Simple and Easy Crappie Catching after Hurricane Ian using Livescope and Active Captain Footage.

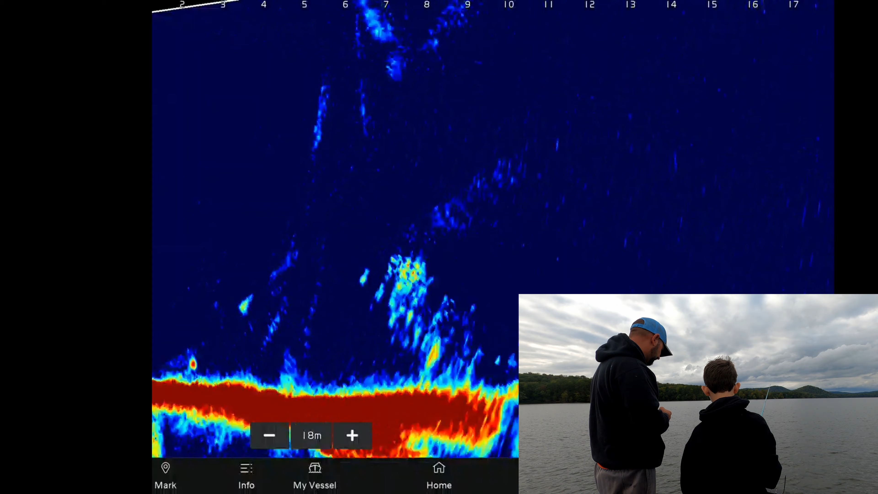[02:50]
Motion like so. Mm-hmm. Like that. See your bait falling? Yeah. Okay. Don't wind it yet, let it fall. See? Going down there to the fish. See your bait? Yeah. All right, see him coming up there looking at it.
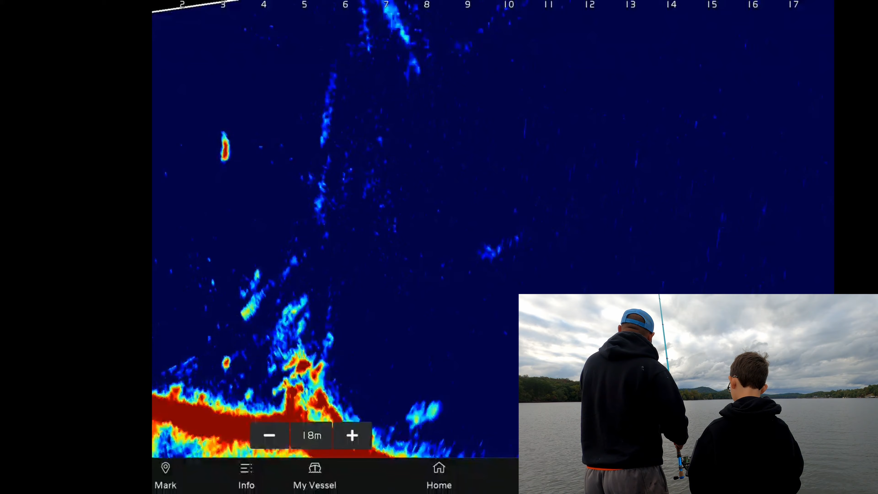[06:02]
Tiny things. We gotta do better than that. Alright. Your turn. Alright, go right there. See if you can catch one. I'm gonna grab this other bait right here, see if it makes a difference. Grab me a rod.
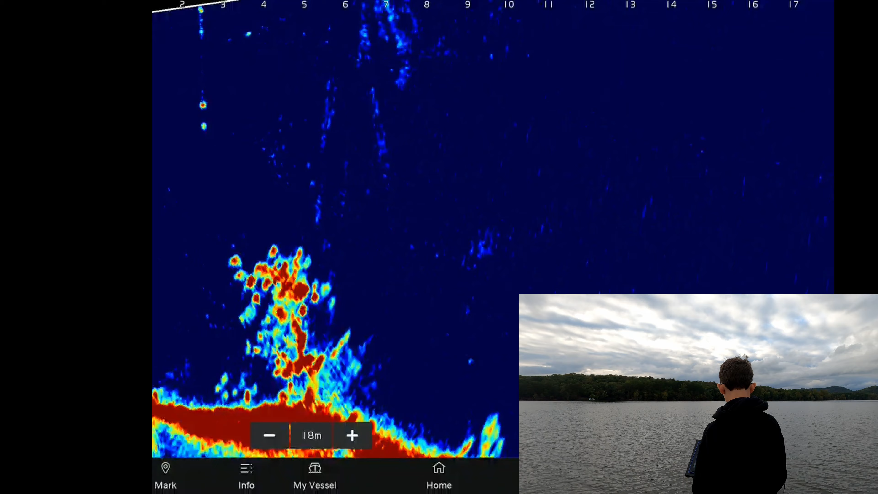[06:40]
If they want a different color. Crazy how they run out there to it and don't lose it forever. They might run around.
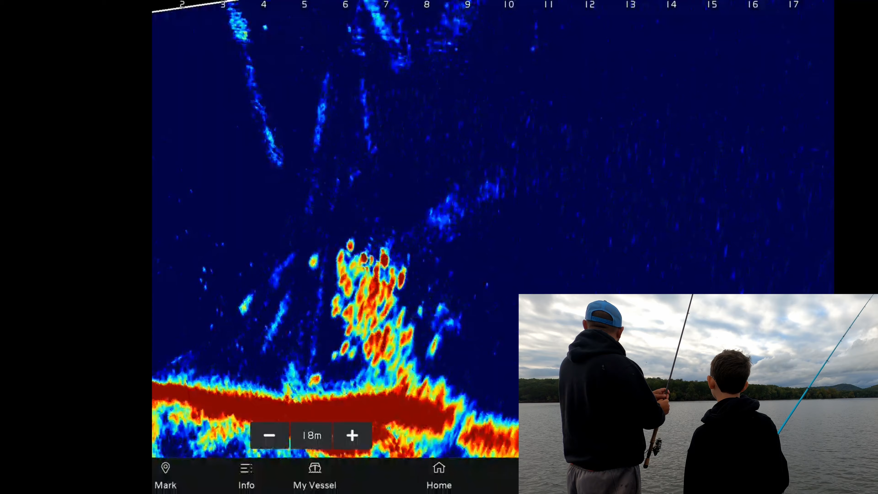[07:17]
Scare almost out of or something. You didn't want to scare it out. They're so tiny. Alright, put it on one more time, dude.
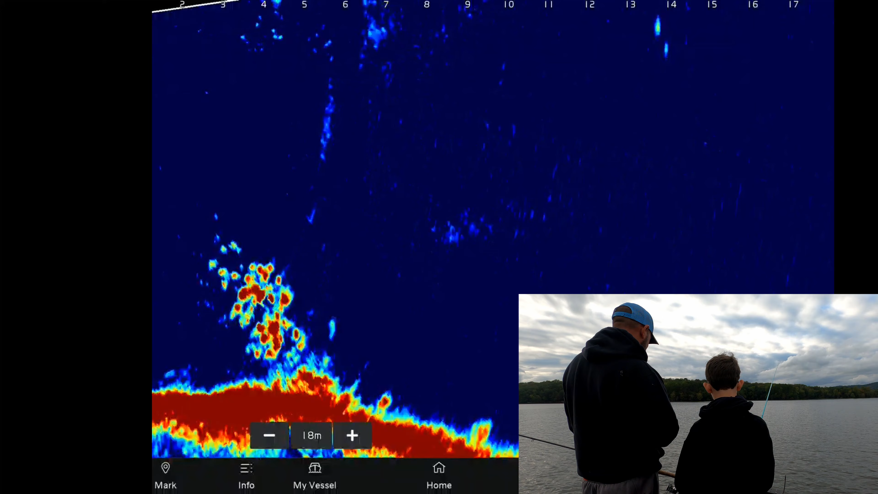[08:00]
Excuse me. Alright, you see these fish sitting on that log right there? Yeah. They look a little bigger. Let's go over there.
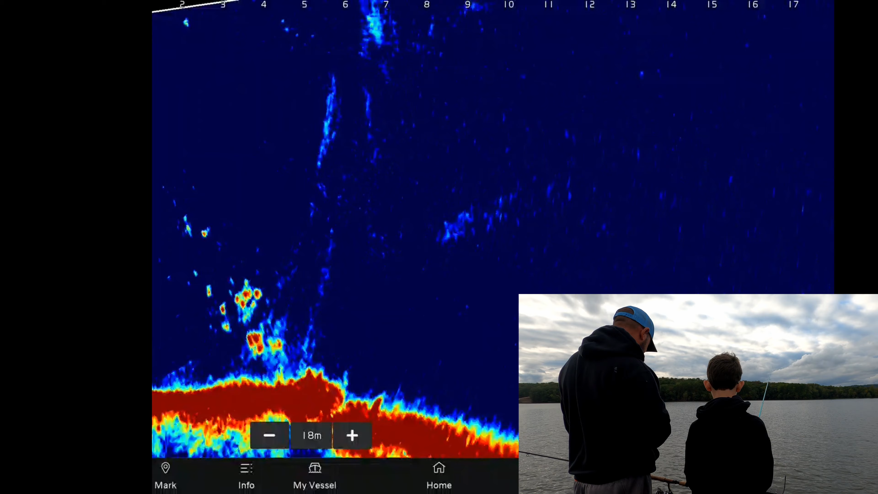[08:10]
Alright. First little spot is just a little tiny fish. Let's see if we can get up here. Alright, well, that's a good fish right there. Yeah. Can you get it on him?
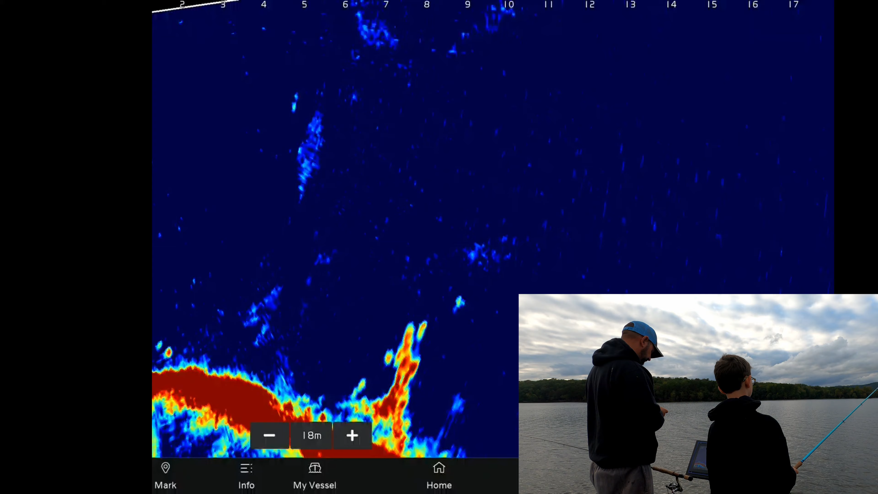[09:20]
Alright, you see? Mm-hmm. That's your target.
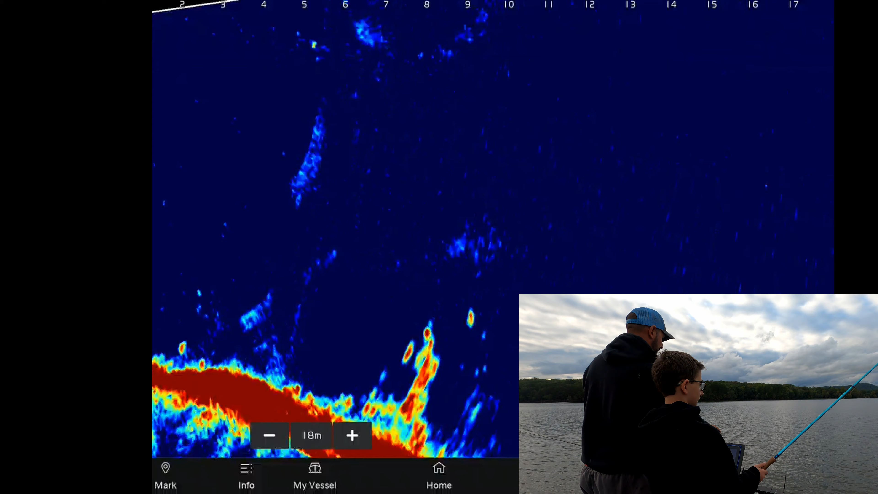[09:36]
Straight up there, but straight up. No, straight up that way.
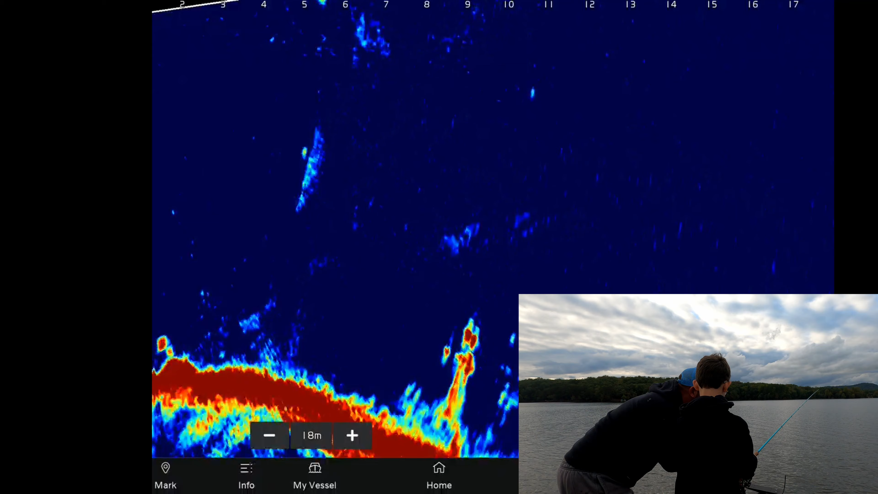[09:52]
You need to let your finger go before it's down. That's why you're going down like this and not out. Let your finger go out.
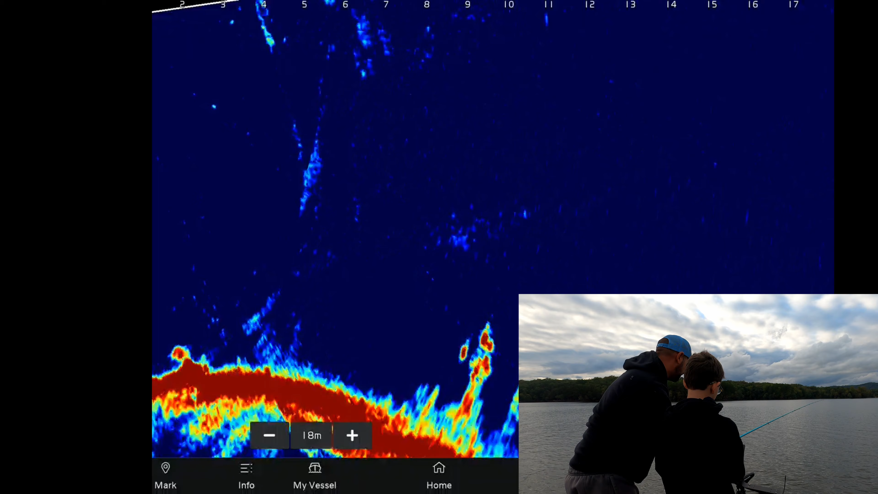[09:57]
Okay. Pull this back up there. The wind's blowing so. See that one right there? That's a nice fish right there. I had one of them when I cast that one. He's doing it.
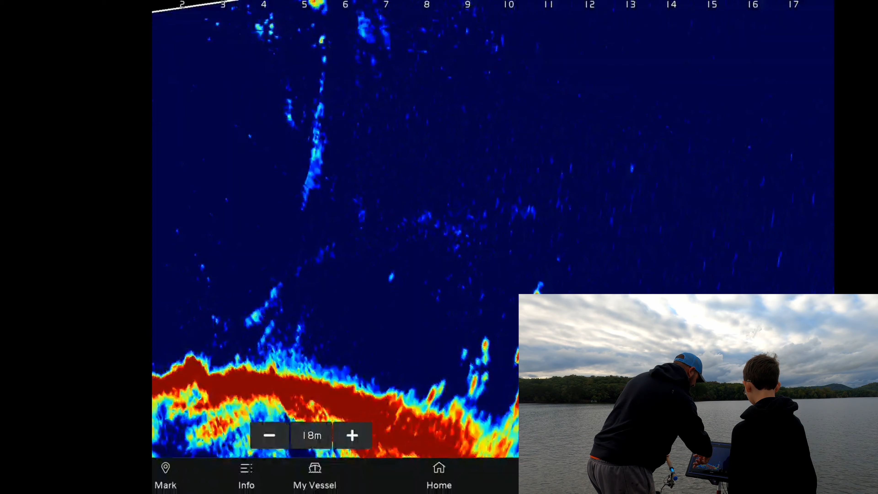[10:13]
One of them come up there and
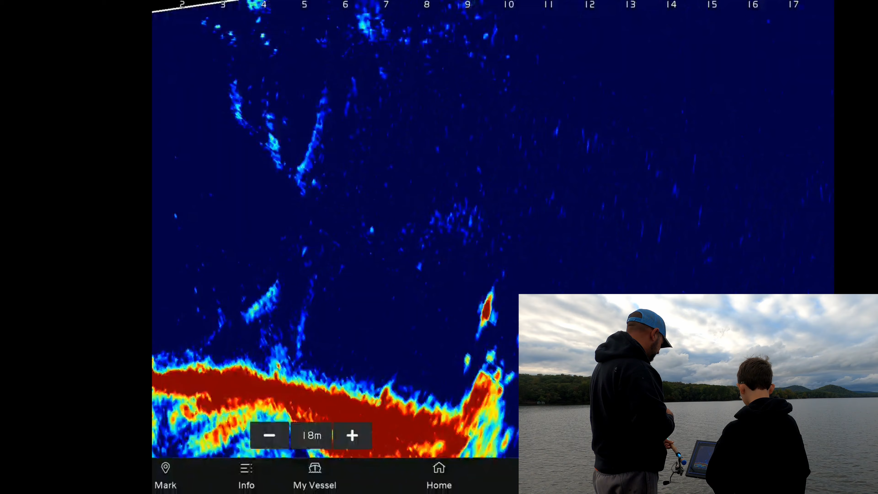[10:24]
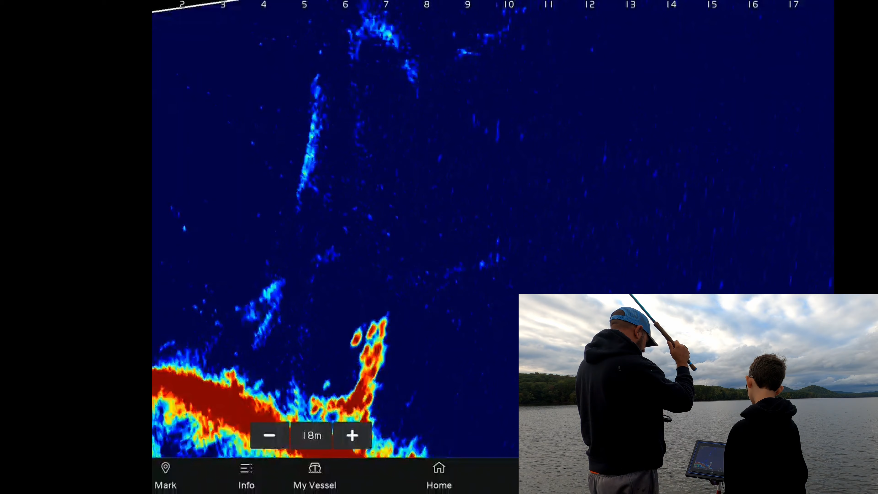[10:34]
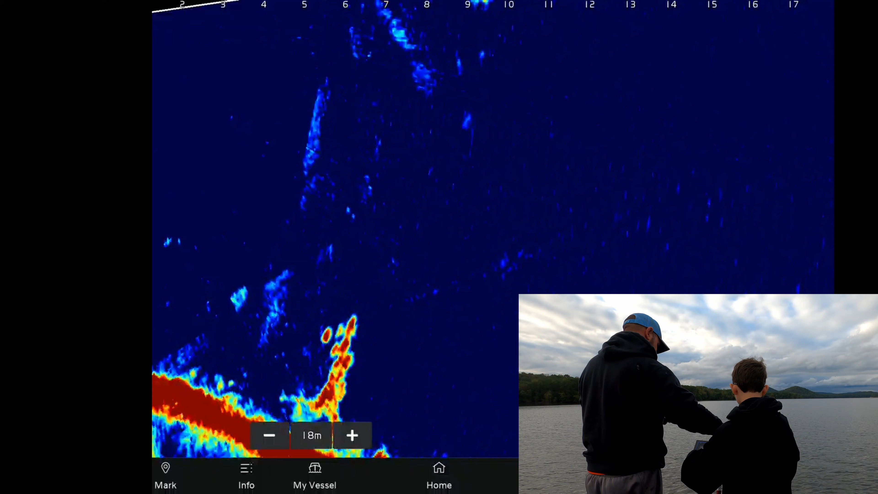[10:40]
Bell's flip. You can look at it and see that. All right, line.
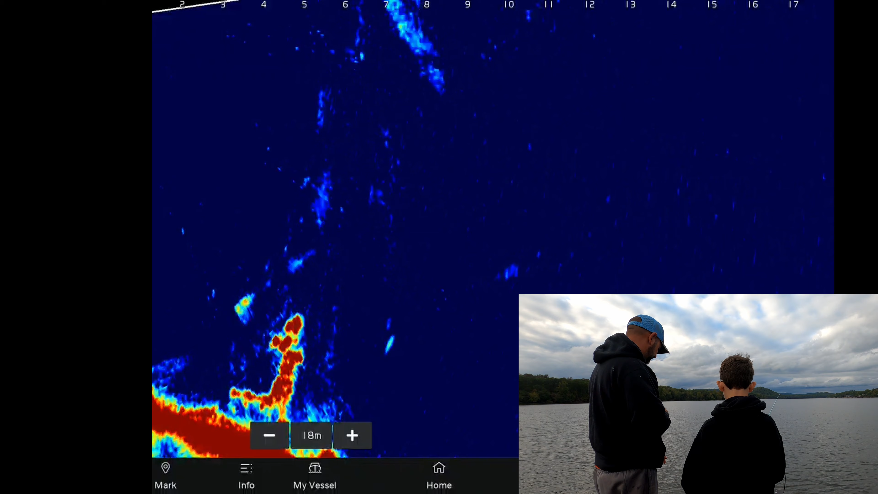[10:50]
Line. Get it up level with the fish.
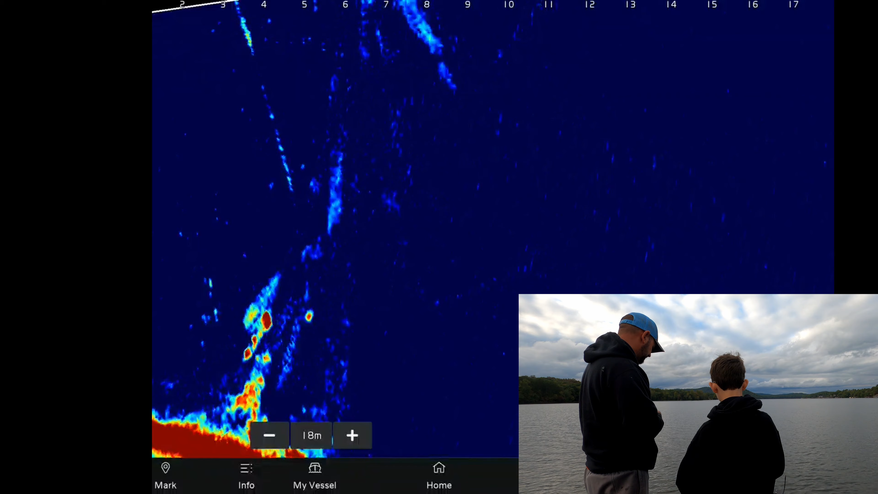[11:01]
All right, slow it down. Slow it down. Just let him come get it. Let him come get it. You gotta jerk hard. Oh, he was trying to come get it again. See, that's the fish, and that's your bait right there.
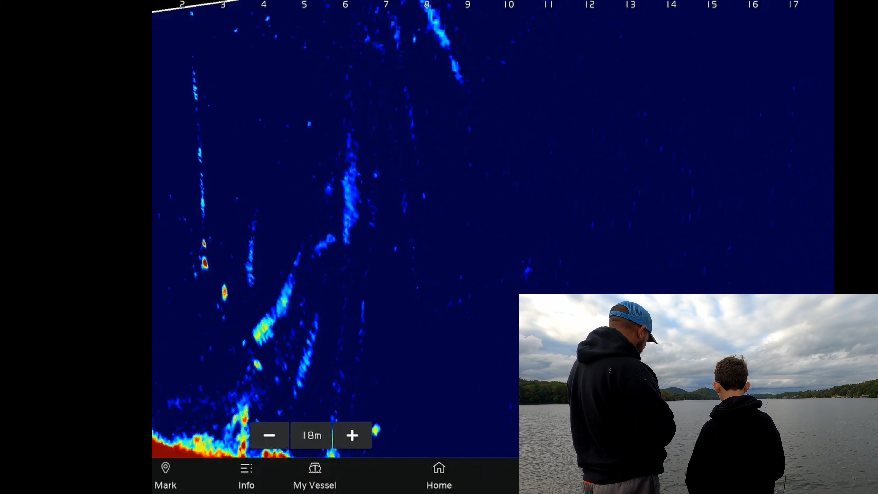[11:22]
Pitch it out there and try it again.